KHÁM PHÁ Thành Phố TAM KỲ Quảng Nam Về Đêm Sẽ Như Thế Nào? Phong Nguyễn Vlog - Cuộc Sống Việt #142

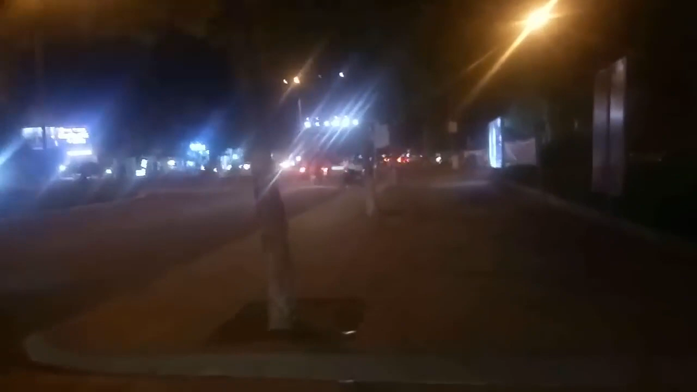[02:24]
Tây để rất là đẹp và cũng là nhiều ánh điện sáng vuông Vinh à à à à à à